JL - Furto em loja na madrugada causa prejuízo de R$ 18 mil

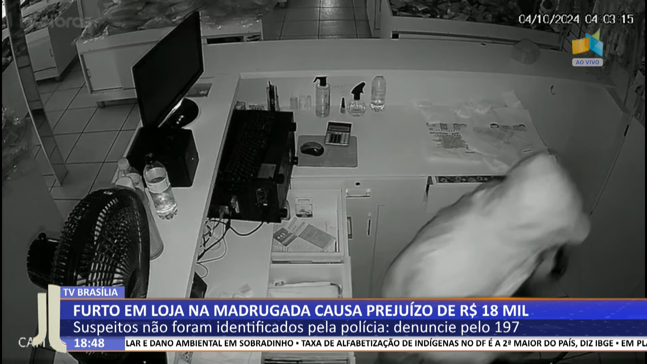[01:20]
É isso, uma pessoa, né, de capuz, de blusa de frio aí, passando pela madrugada num calor que a gente tá, é desconfiar assim, a gente vai seguir acompanhando a investigação da polícia. Obrigado, Carol, pelas informações.